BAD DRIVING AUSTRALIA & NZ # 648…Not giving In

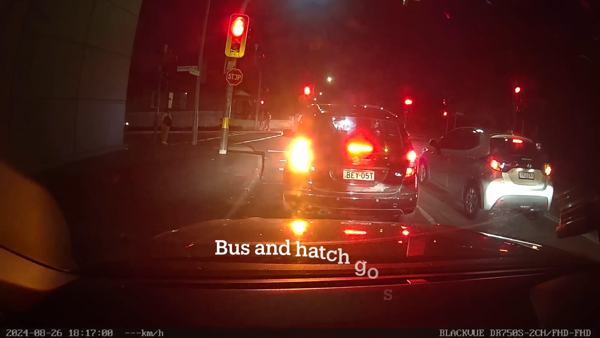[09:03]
He's going to turn right. No way. He's got no blinker on. Oh my.